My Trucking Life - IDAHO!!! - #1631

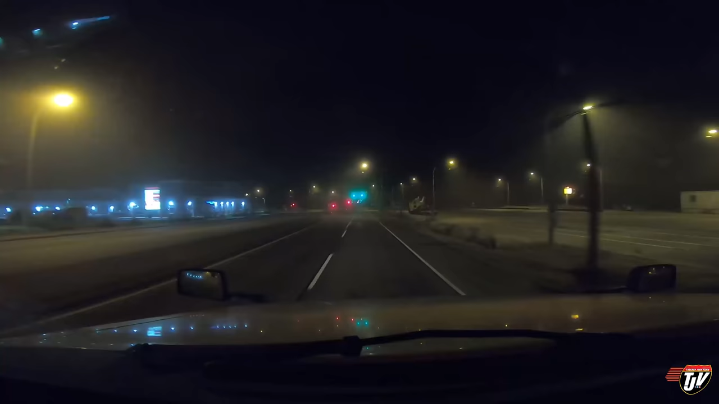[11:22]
We are officially in Canada. Oh, that fog was short-lived, I was gonna say, and it got super foggy just as we got over the border.